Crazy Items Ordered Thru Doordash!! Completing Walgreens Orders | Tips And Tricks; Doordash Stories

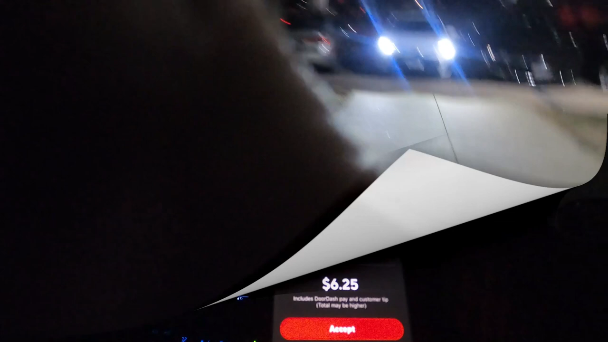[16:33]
Thanks, sir. Zona Norte, 3.4 miles for 625. Let's go.